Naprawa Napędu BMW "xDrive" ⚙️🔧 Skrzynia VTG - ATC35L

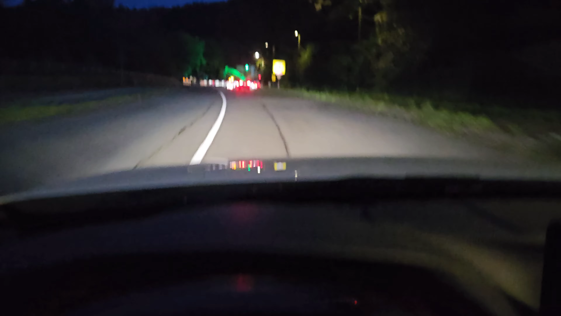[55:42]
Czekajcie, jeszcze powiem dwa słowa, jak zawrócę sobie, bo jest, widzicie, zablokowana droga. Jeszcze coś dopowiem. Pauza.